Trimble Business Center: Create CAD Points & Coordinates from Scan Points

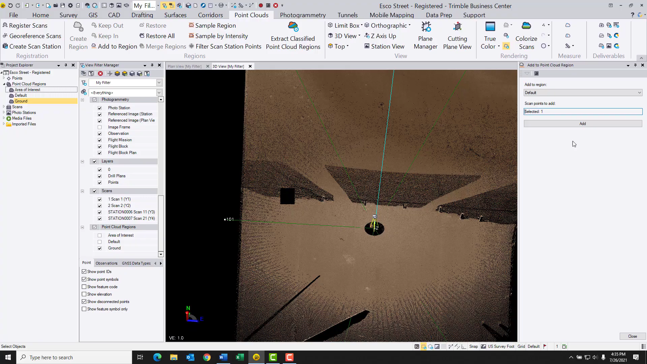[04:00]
All right, we're back, so we've created a nice clean point cloud without a bunch of problematic objects and so now we're going to go to work and create our CAD entities.
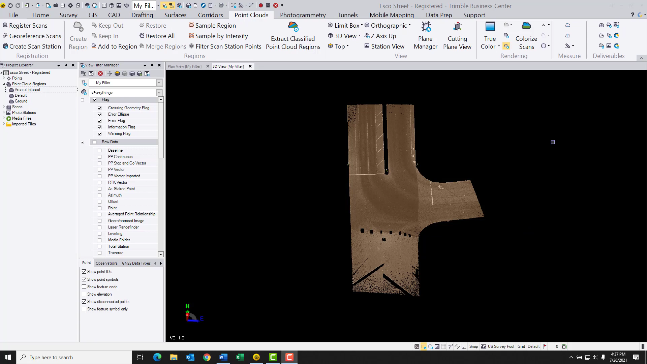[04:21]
So to do that, we're going to go ahead and go up the upper right, as we mentioned before, grab that Create CAD Points from Scan Points. We'll give that a second to open up and it's asking us to select our stuff.
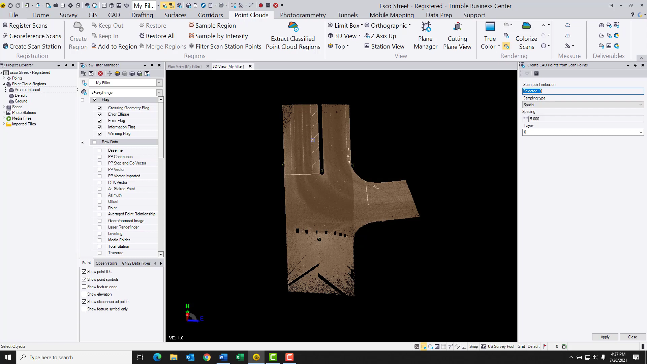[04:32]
Now I could just drag a big box around this, but I think I'll go ahead and go over to the Project Explorer. I'm going to go ahead and select my ground that way. You'll see it's highlighted. Next thing it's asking me for is a sampling type and I can choose from either spatial or random. If I choose random, this gives me an opportunity to select the number of points I might want to extract from this, but it gives me less control over the spacing and the location of those points. So I think instead what I'm going to do is I'm going to go ahead and grab the spatial option instead.
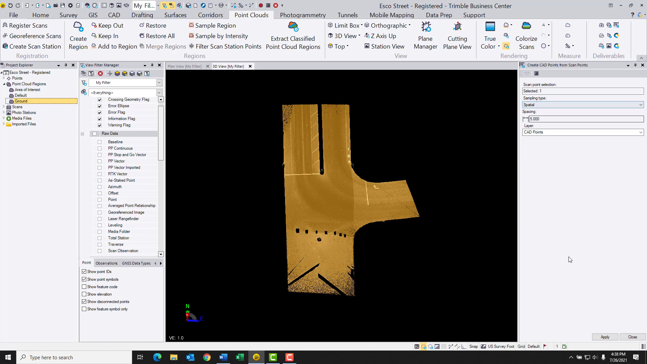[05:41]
So I'm going to go ahead and hit apply, and this thing is going to grind through. You can see the progress bar at the bottom of the screen. When we're done, you'll see a bunch of little white dots, and those are going to be those CAD entities.
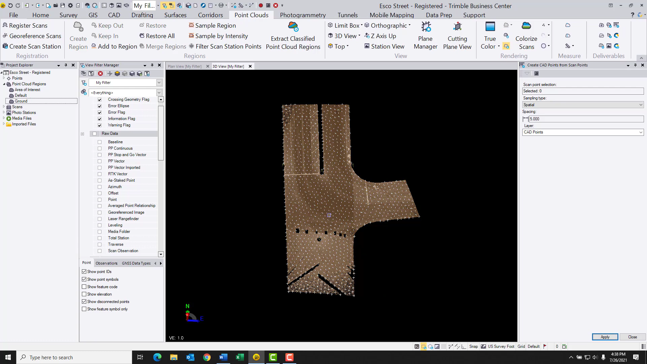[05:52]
Now you could export these out as is, but I think what I'm going to do instead is I'm going to close out of this routine, and I'm going to isolate those CAD